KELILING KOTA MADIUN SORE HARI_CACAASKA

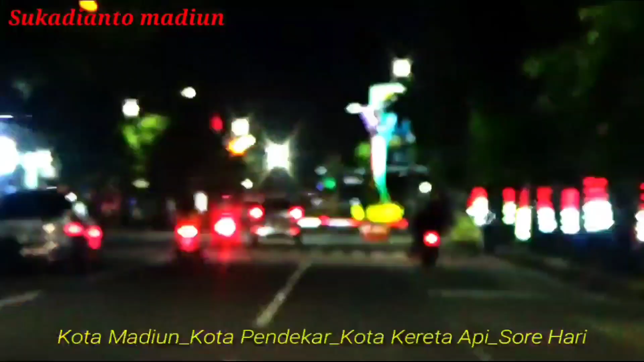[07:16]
Sutomo, jalan timur, jalan Bali, terus muetan jalan menuju depan stadion atau jalan stadion.
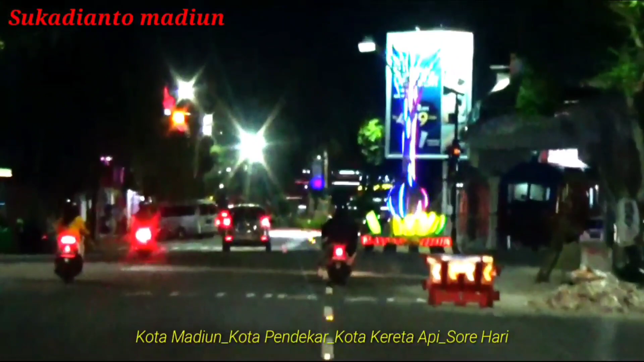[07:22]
Teko klegen ya engko sik mlaku terus teko klegen. Terus perapatan iki sik terus neh.